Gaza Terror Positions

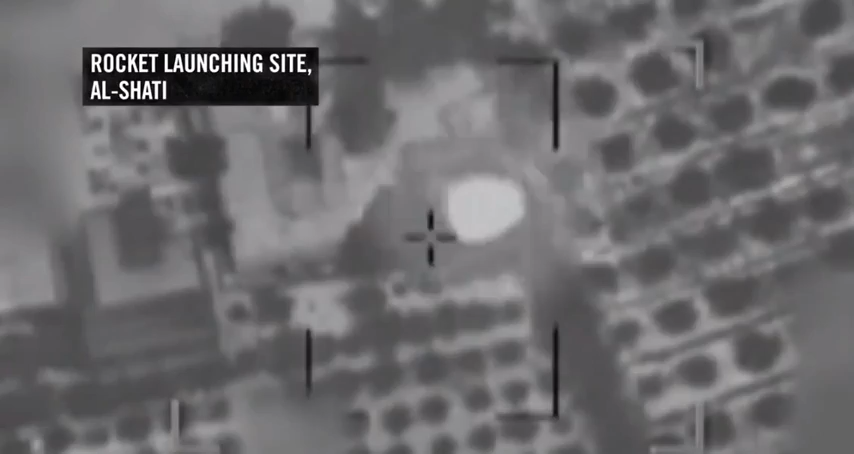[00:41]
This rocket was discharged following the IDF's strike on an underground facility, proving that rocket launchers were concealed there. These are just a few examples.
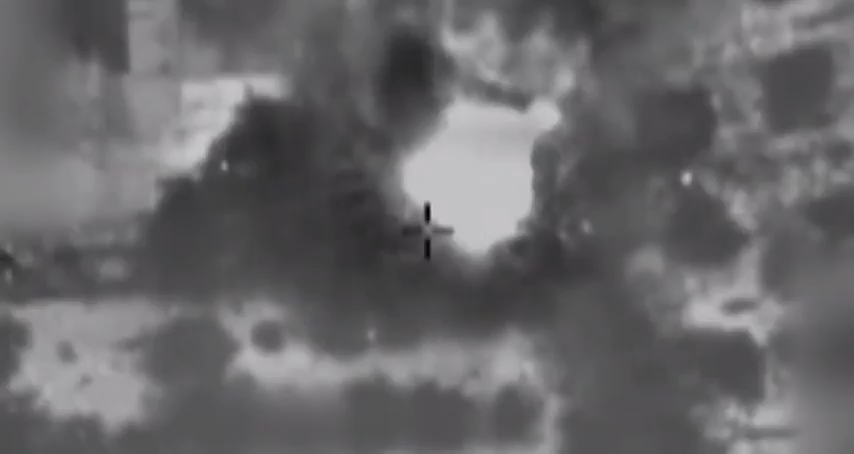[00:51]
Let's look at a map of Shujaya, a neighborhood of Gaza City. From these points, rockets were fired at Israel.